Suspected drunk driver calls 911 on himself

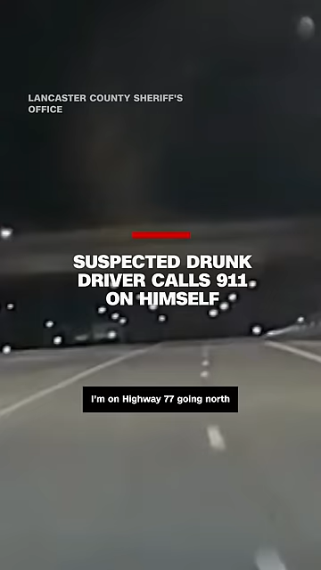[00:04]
I'm on Highway 77 going north, and there's somebody that is on the wrong side of the road.
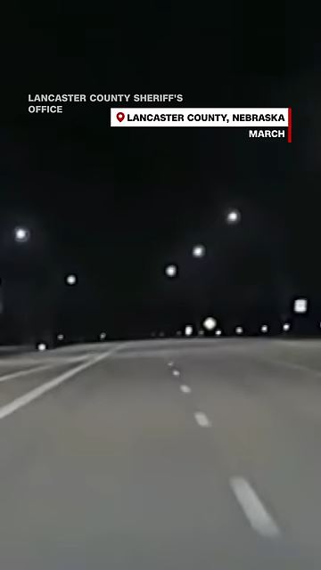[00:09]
And then when did you see what color or type of vehicle it was? No, he had his brights on, man. He almost ran me off the road. Which lane, which direction is he in, north or south? I am going northbound on 77.